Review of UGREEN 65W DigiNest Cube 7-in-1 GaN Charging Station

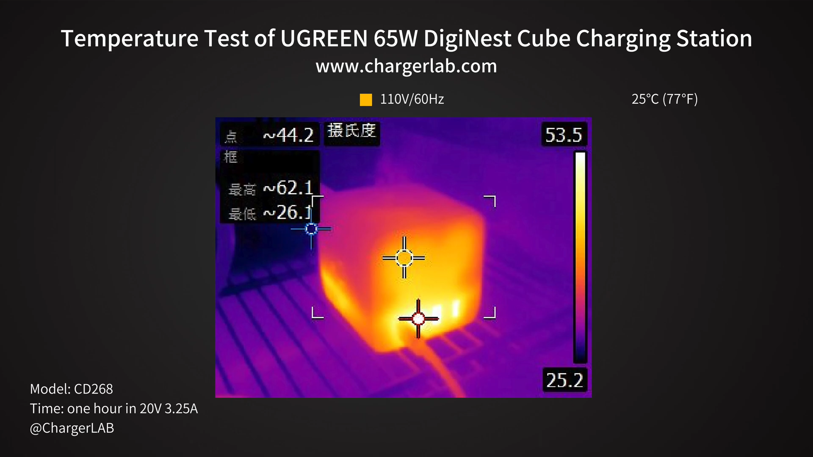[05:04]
On screen: spot 44.2°C, max 62.1°C, min 26.1°C, scale top 53.5°C, scale bottom 25.2°C
Then the maximum temperature on the side is 52.1C. The front is hotter than the side.